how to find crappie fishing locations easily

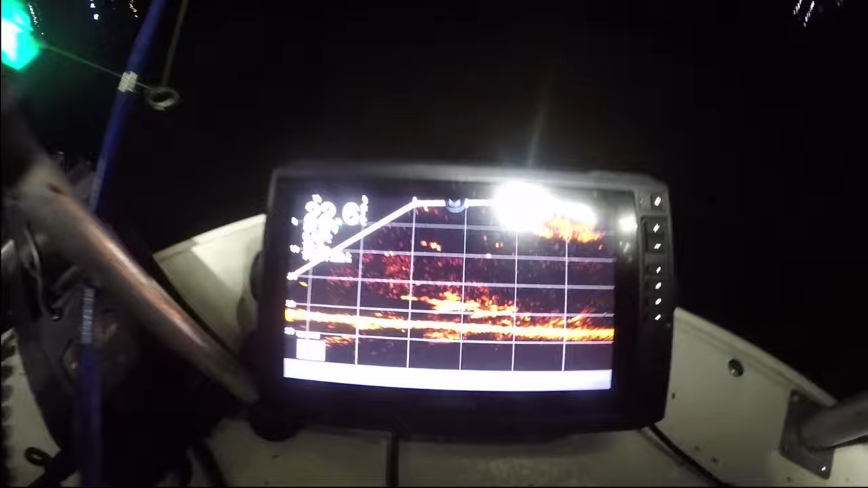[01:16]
Right now, we got the bait fish coming in. I mean, they come in and they swarm. And then if you look at the brush pile, you see all those humongous crappies stacked up right there. That's what I'm going after, 12 and above. 12 inches, young man. Anything above 13 inches is a grown man. You're gonna hear me say that several times today. You hear me say grown man, we working with a monster.
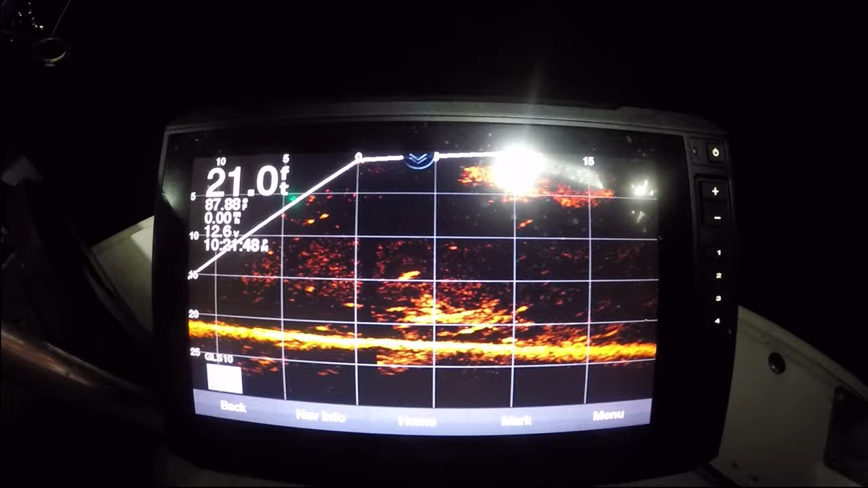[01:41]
On screen: depth 21.0 ft
But that's what we working on right now. Y'all stay with me.
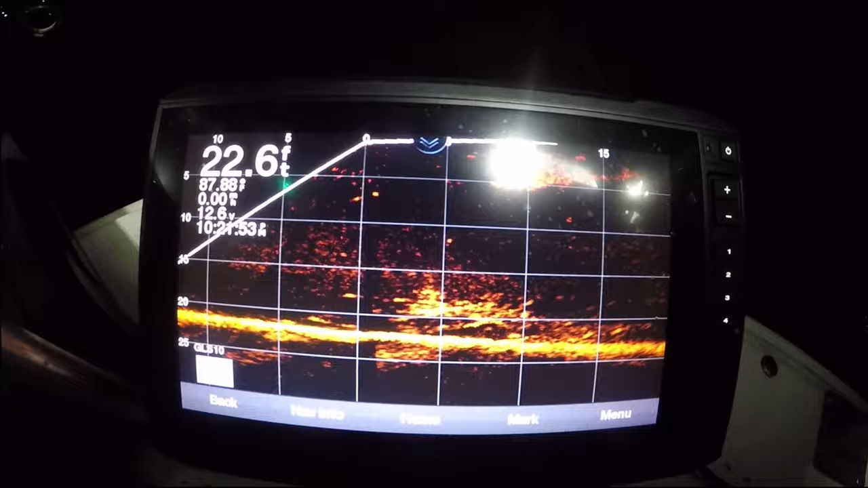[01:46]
On screen: depth 22.6 ft
Come on, I got one just running with me. Ooh, that's a little, that's a young man.
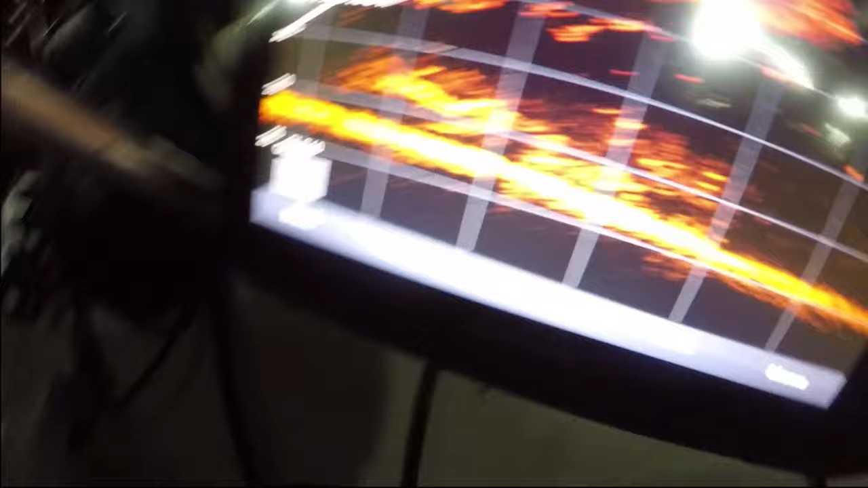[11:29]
All those bait fish. Do y'all see them crappies swarming up on them bait fish? I'm talking about they gorging themselves on them doggone shad, man. Look at those crappies. Lord have mercy.
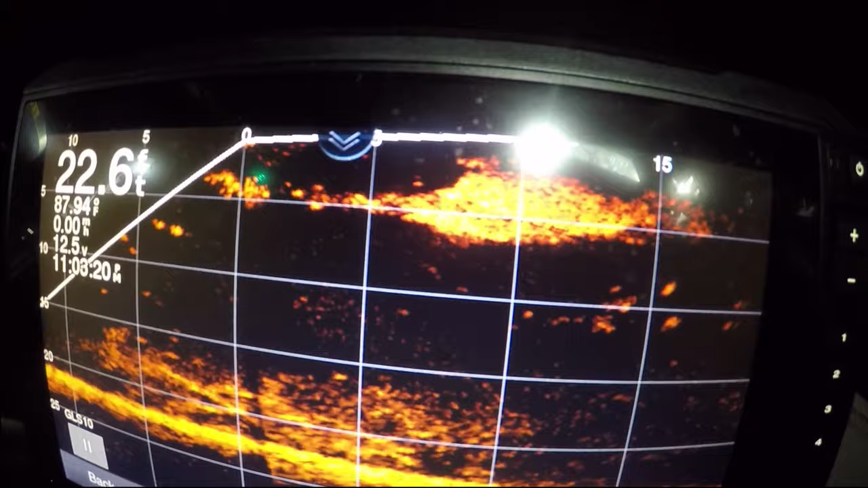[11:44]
On screen: depth 22.6 ft, water 87.94°F
I ought to get a bite any second now. Let me put it back on because I'm finna get a bite.
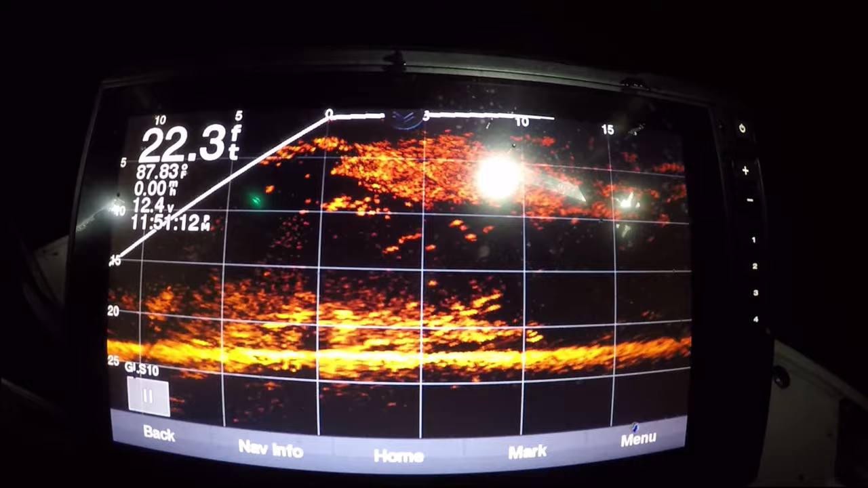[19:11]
On screen: depth 22.3 ft
Man, there's so many bait fish under the boat, man. You really can't see the water, huh? They under you, trust
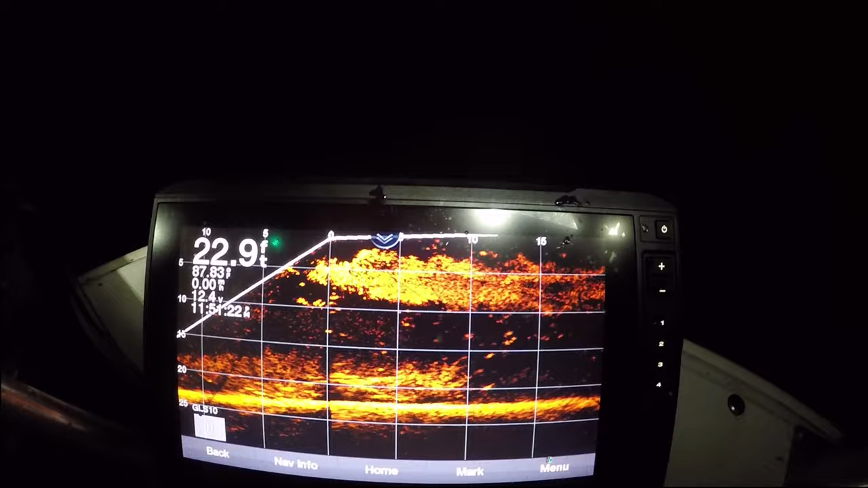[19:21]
me. That's a million bait fish right there, homeboy.
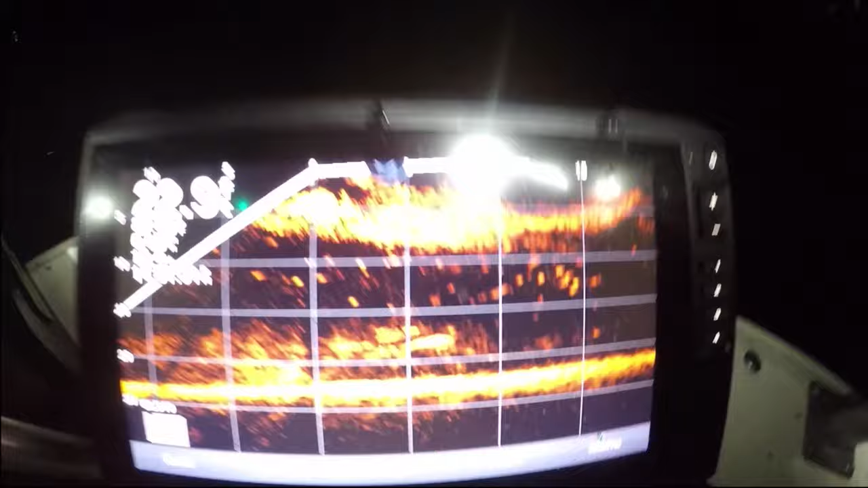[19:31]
If y'all can see, it's a big brush pile right there. And above it, you just see a blob of moving targets, all those bait fish. And right below that, you see some scattered out, solid. Those crappie right there, those what we catching. I'm talking about they stacked up.
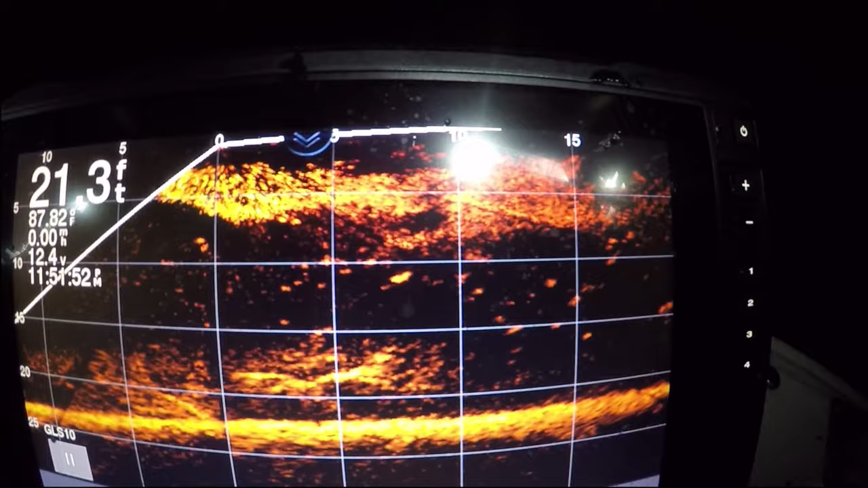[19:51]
On screen: depth 21.3 ft
I'm gonna get back at them in a few minutes.